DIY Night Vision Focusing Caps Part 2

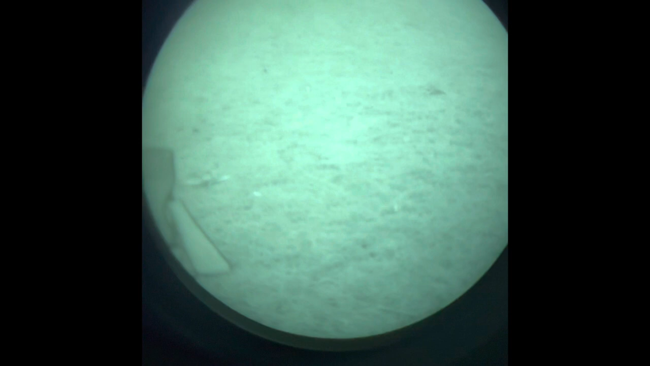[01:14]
So, this is with the night vision focused infinite furthest away.
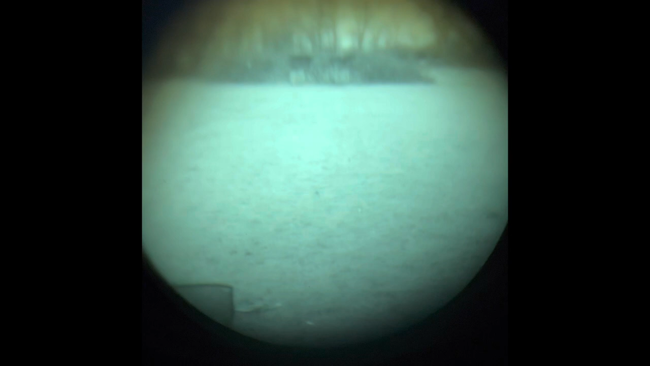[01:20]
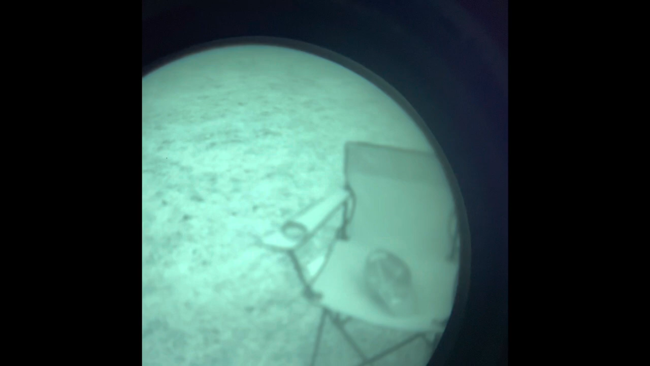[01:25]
So, that's mid.
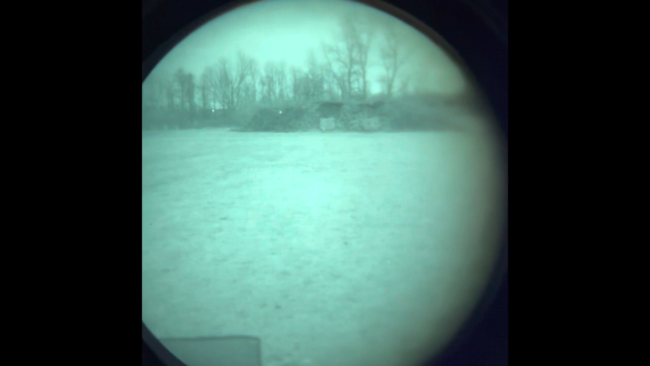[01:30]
It's about 50 yards. Come over here.
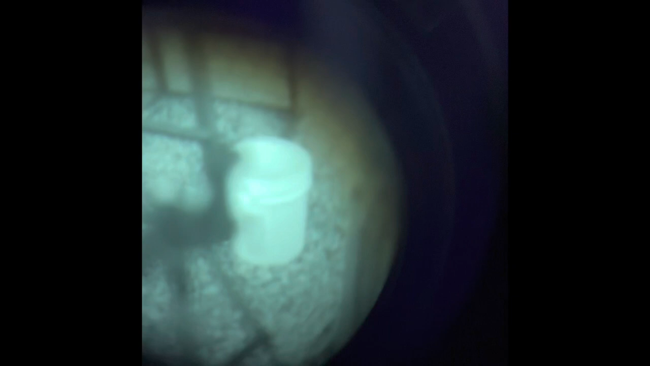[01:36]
Blurry. And that's like right in front of me. So now, let's change the focusing cap.
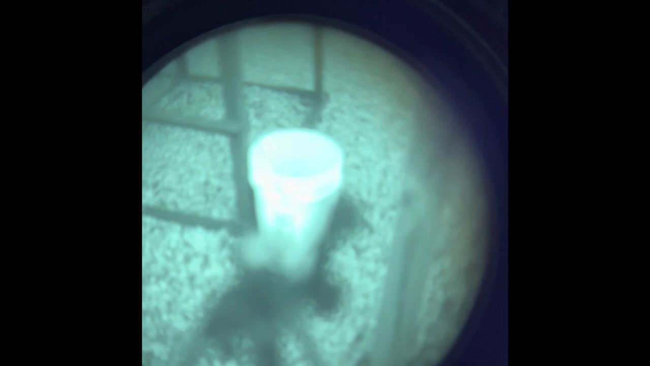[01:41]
It's the best of both worlds.
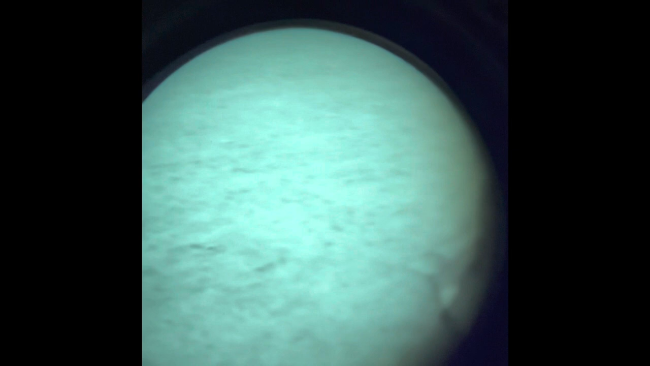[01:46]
Okay, here's the focusing cap. For infinite focus for close, mid, and long distance.
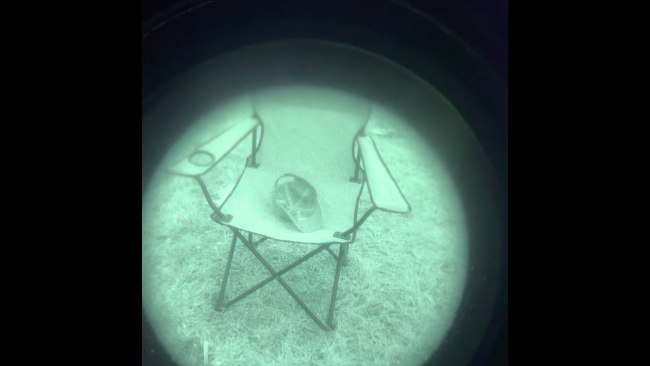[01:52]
So you can already see, mid is pretty more clear.
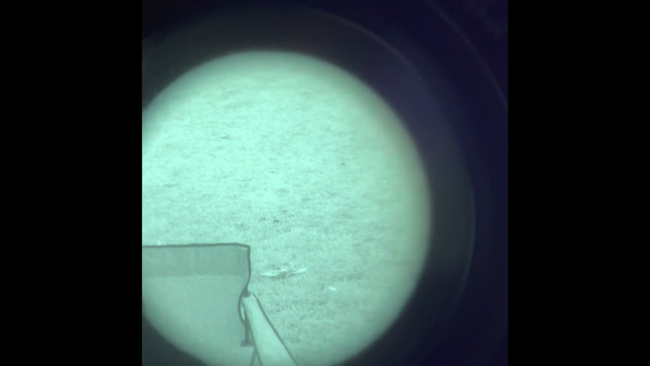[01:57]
50 yards is clear. 100 yards, more clear.
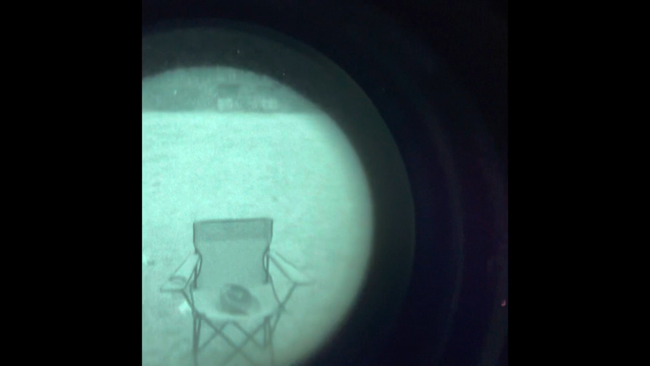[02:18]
50. 100. These things are a game changer.
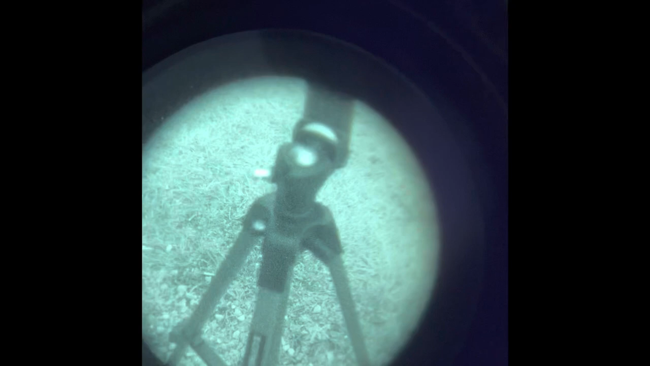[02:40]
This is literally inches away from me. Hit my foot.